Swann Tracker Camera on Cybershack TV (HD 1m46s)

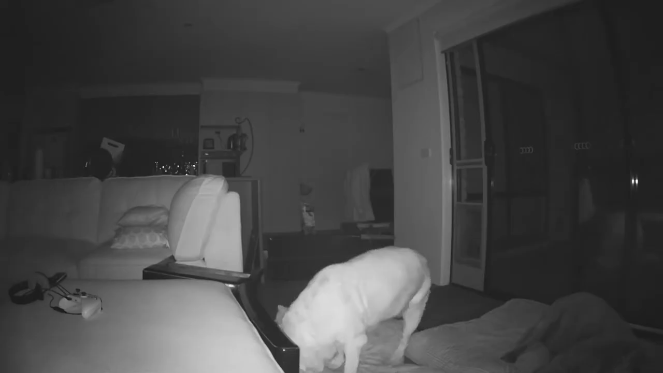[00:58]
The SWAN Wi-Fi tracker also sports powerful infrared-based night vision,
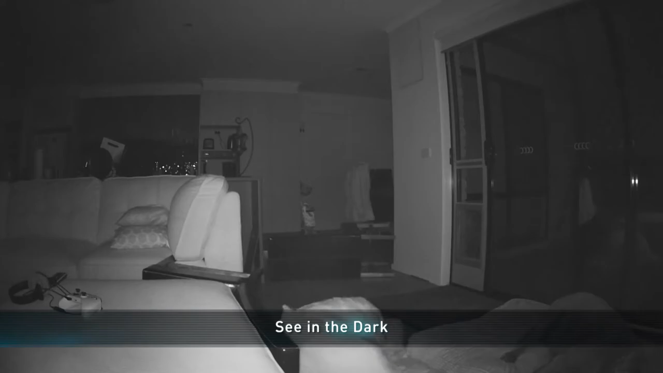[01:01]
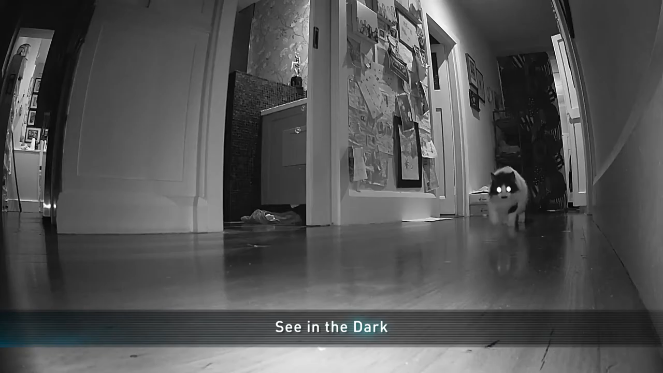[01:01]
providing it with nighttime image capture up to 10 metres, and it automatically turns on when the lights are off.